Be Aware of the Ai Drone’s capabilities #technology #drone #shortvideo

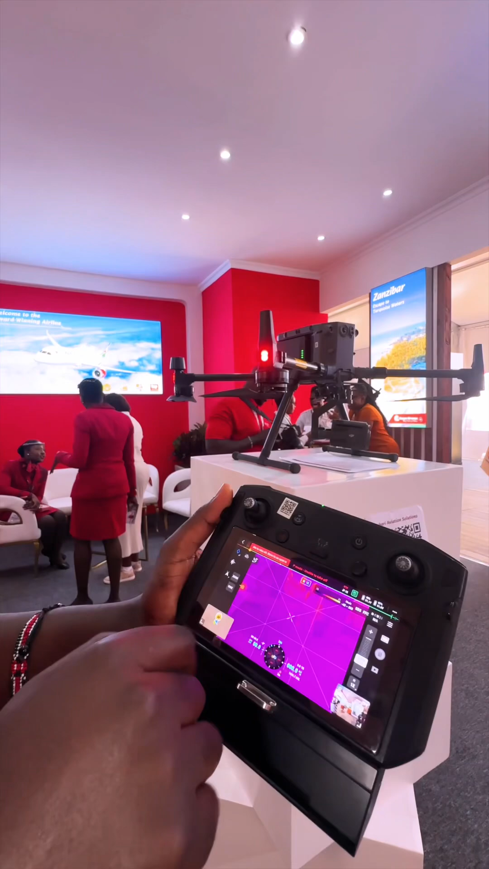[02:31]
another thing I want to show you another thing I want to show you is the IR where you can get the thermal temperature of people you can see the lady you can if you press on her it's
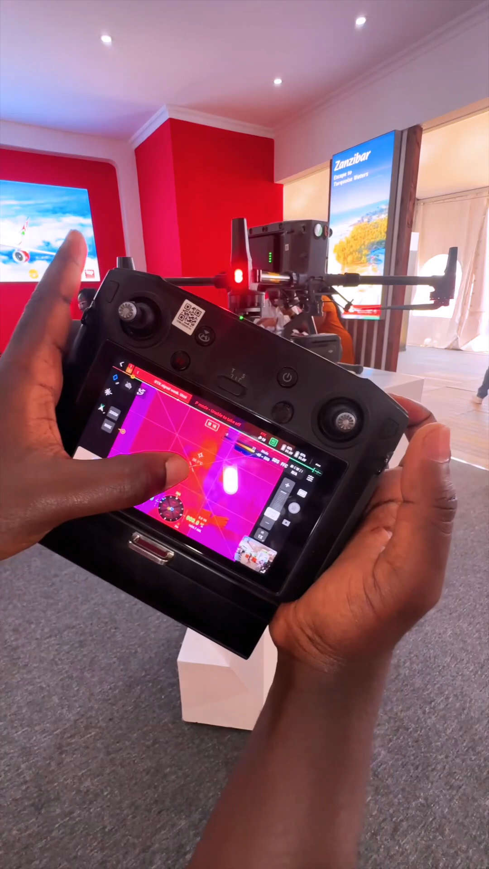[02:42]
telling you the degrees on that person so if I was to hide inside a bush I will be able to still see the heat signature of the human being yes also it is using multiple things yes wow